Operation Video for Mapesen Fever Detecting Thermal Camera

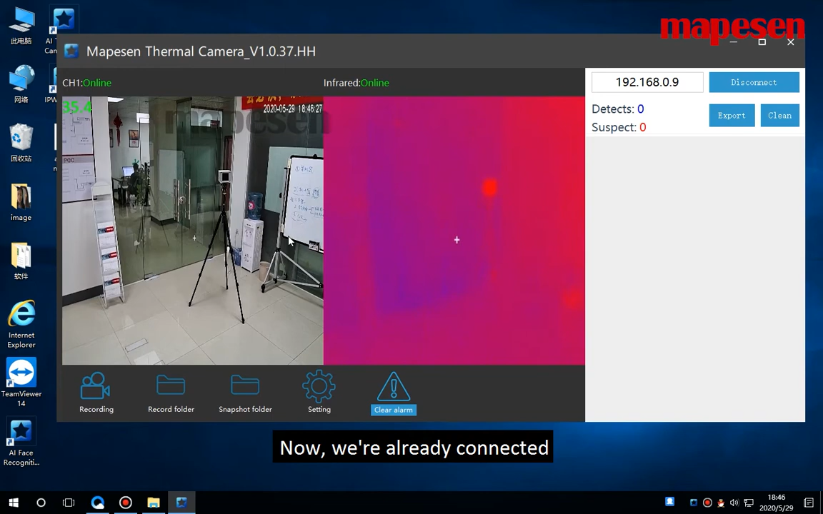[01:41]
now we are already connected we input the ip address click connect after successfully connected the status of this site will be displayed online here is the visible light display here are the thermal imaging display then let's look at these icons below this is the icon for menu recording here's the folder for menu recording storage for this menu recording when we click it it will turn red which means it's recording now one more click means to cancel
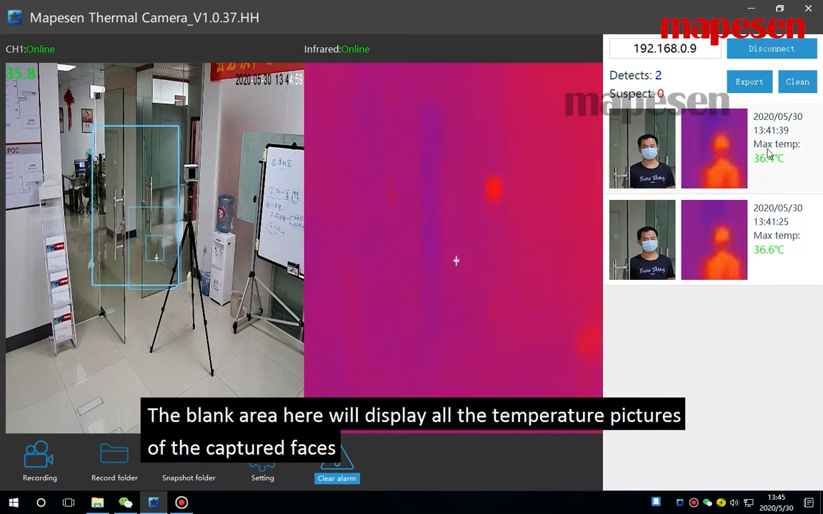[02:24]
the recording here's the folder where the video was saved here is the folder where the capture image was saved the captured image will be displayed in this position the blank area here will display all the temperature pictures of the captured faces this is the setup this is the alarm icon
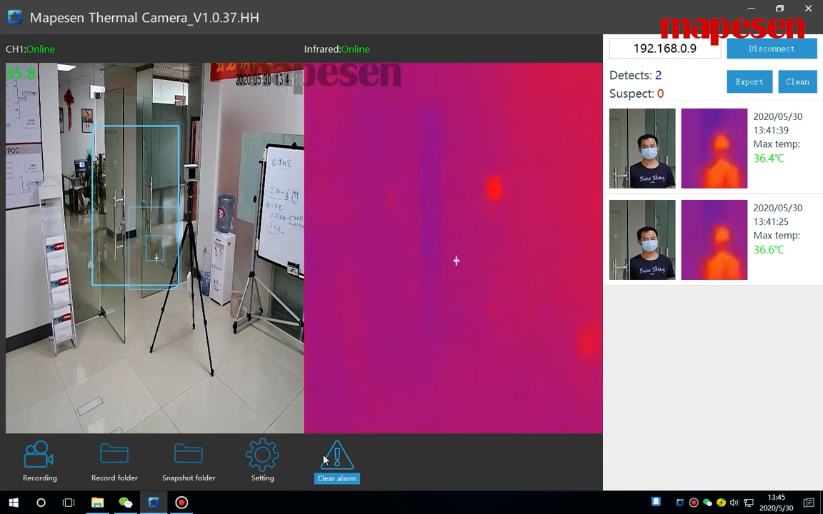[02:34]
when screening for people with high temperature it will alarm and the icon is flashing here this position is exporting we can choose it for example to export the records to the desktop the
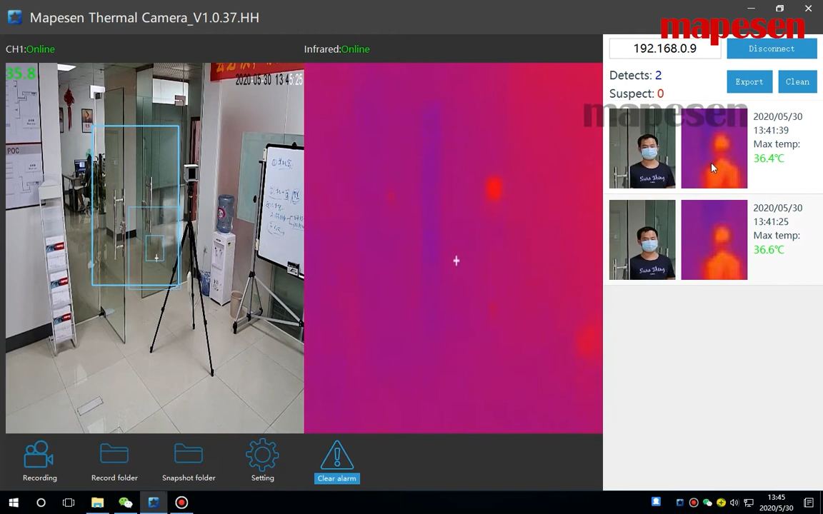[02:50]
records captured here will be displayed in the file we click ok then back to the desktop this is the file that just came out we open it
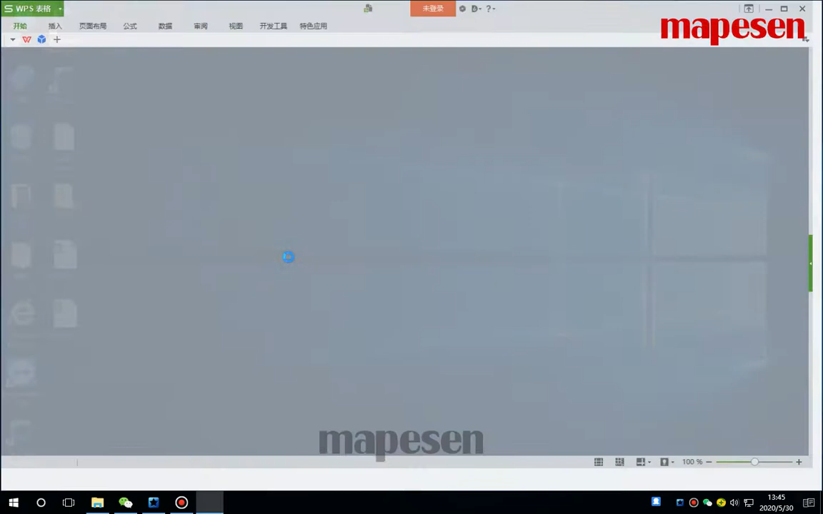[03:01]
here is the file exported
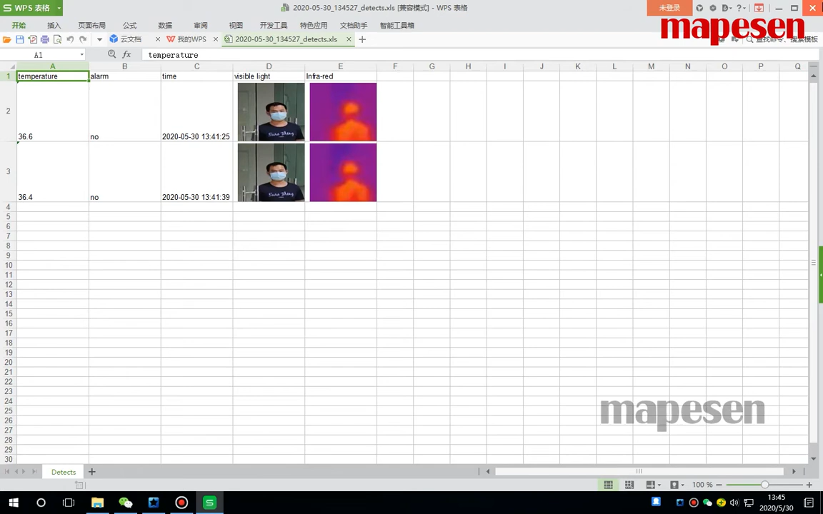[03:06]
here it close it close it and go back here here means
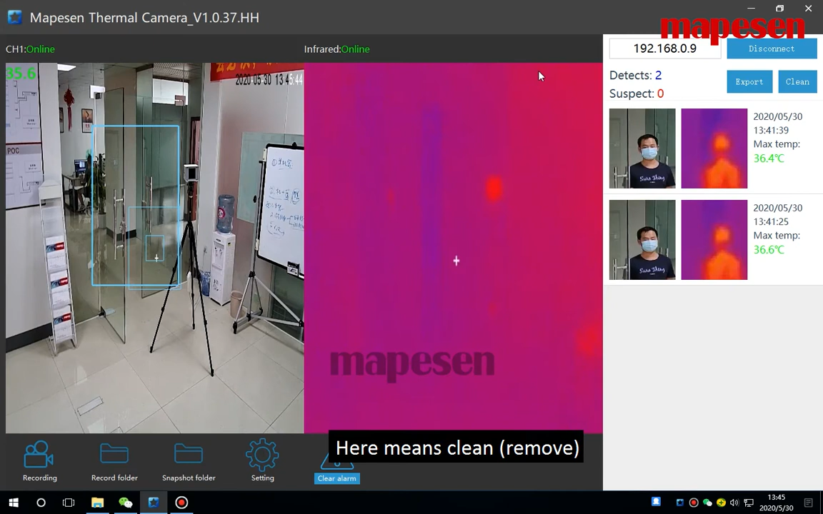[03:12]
clean after clean there were no records anymore here will become zero and then if we export it again there is no data let's look at this parameter settings
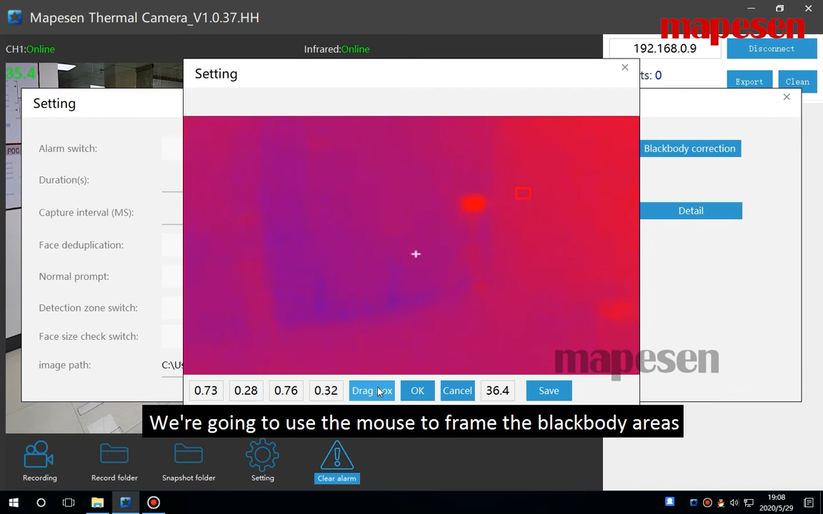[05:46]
to use the mouse to frame the blackbody area
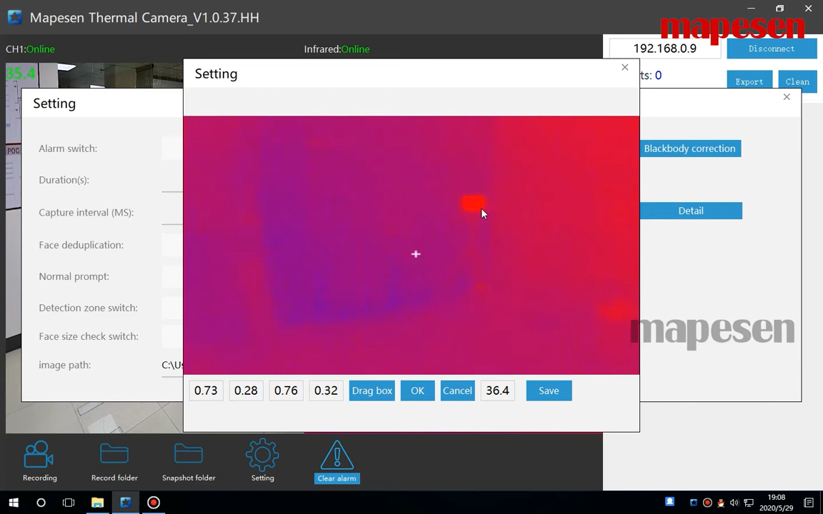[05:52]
blackbody area then click ok click save this is the blackbody correction mode